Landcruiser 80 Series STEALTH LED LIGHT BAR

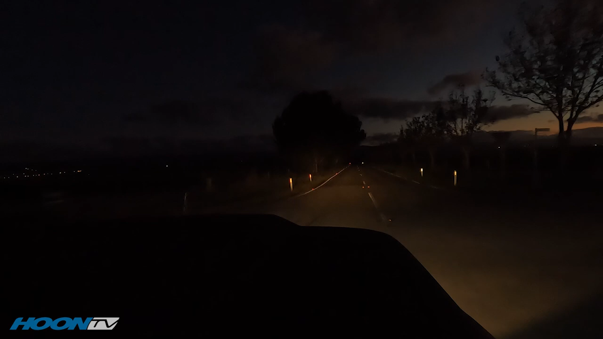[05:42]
but down this road here, it is pretty dark and gloomy down there, that's basically high beams at the moment, so low beams, high beams, and then light bar, so the good thing is, as I was sort of going over a crest, I mean, the light bar is not really showing you the distance I'm getting, but it just shows you so much more of what's going on, and for us Aussies where there's any given second a kangaroo is going to jump out in front of you and want to, like, you know, top itself, it's not fun in that situation, so with this, I can see a lot more of what's going on.